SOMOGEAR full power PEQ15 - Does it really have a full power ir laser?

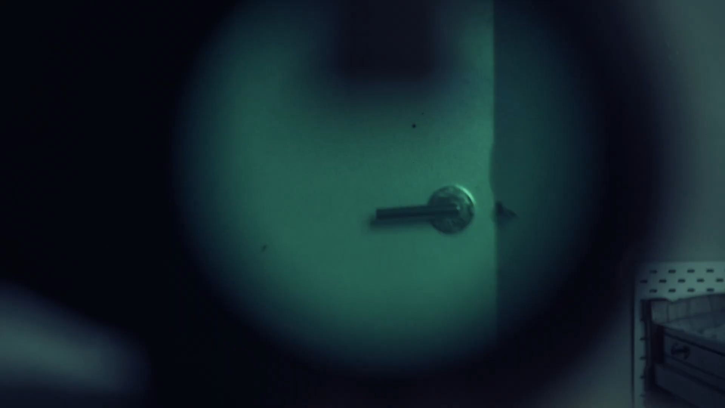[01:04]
Low power aiming laser, which is one laser dot. You can see it right here. It's pretty crispy. Low power dual laser. There we go. Alright, so if I adjust the focus cap on the illuminator, it will become smaller. Yeah, so it has something to do with the focus cap.